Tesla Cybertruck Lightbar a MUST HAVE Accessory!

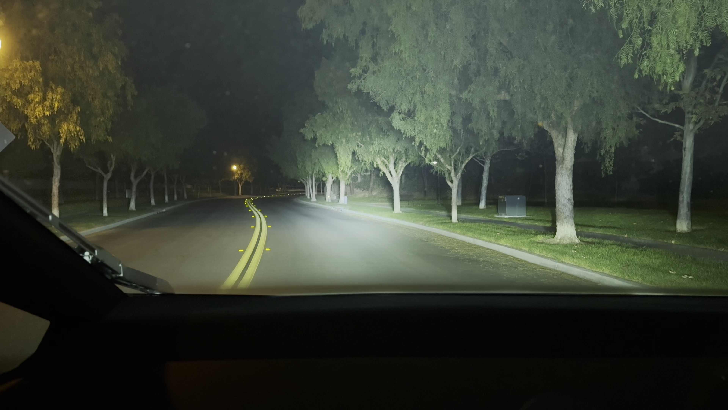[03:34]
usually you want this pointed straight forward so you can see the obstacle
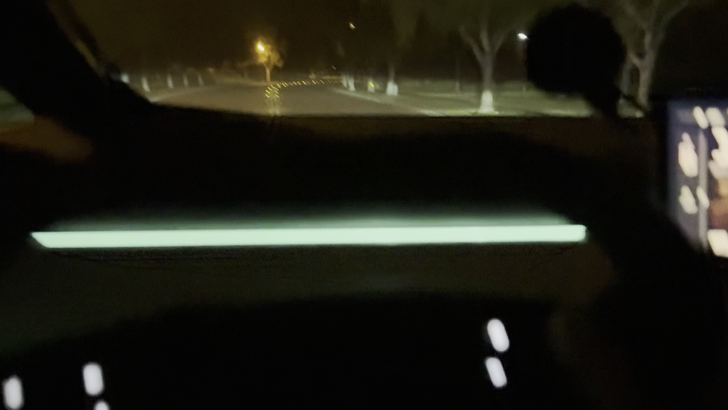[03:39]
further down the row and there's still some street lights here so even with the
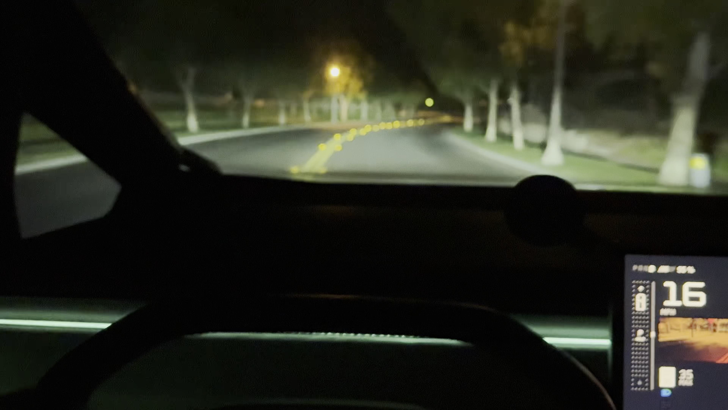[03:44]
street lights it's very visible here's with the high beam we thought the high beam was pretty bright already but that's high beam and then we're going to turn on the actual light bar so you can see a huge difference there you actually can see the stream of light flowing from the light bar to the actual obstacle so if you're interested in this product link in the description of this video make sure you use the permacode thanks for watching catch you all next time remember to subscribe